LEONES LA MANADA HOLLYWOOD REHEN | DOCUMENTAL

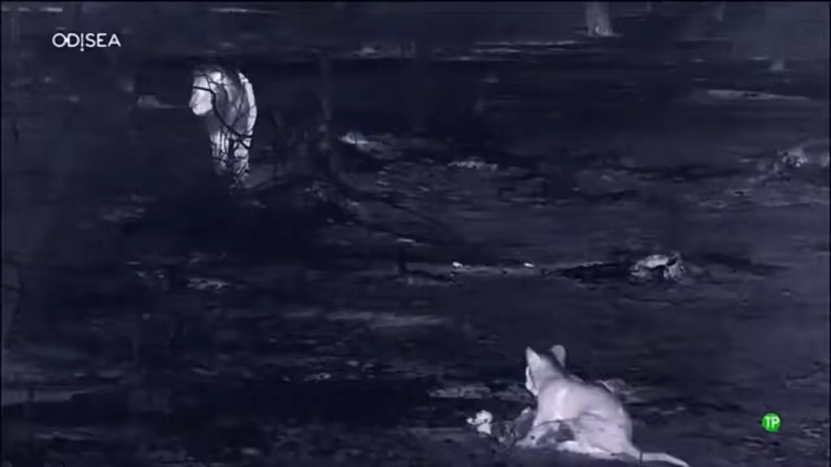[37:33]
Hasta spotty sabe que es mejor no interponerse entre un macho y su comida.